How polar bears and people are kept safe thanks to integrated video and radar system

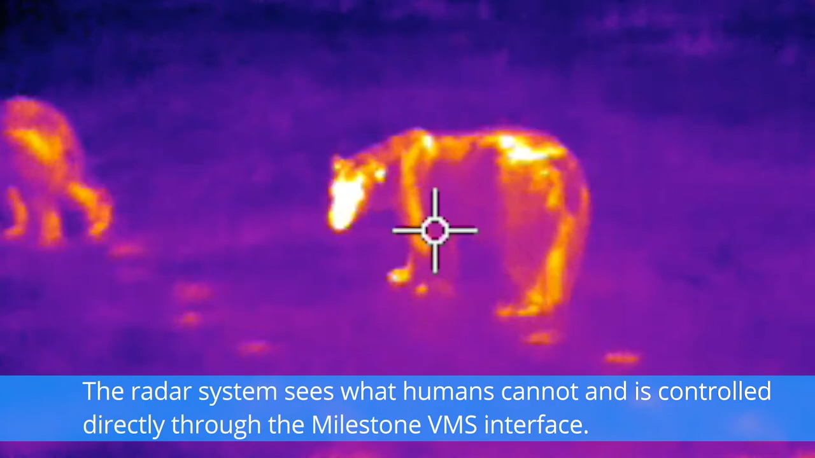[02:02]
We can't see very well at night, and we definitely can't see through snow where the radar can. So we'll be positioning this radar on the backside of Churchill.